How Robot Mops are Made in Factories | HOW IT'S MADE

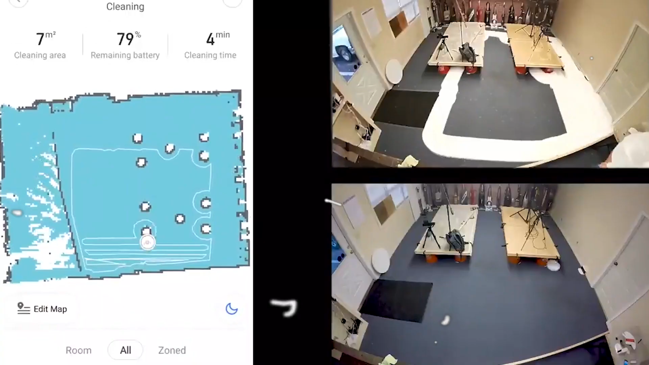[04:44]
They often employ a back and forth or zigzag motion, much like a human would when manually mopping a floor.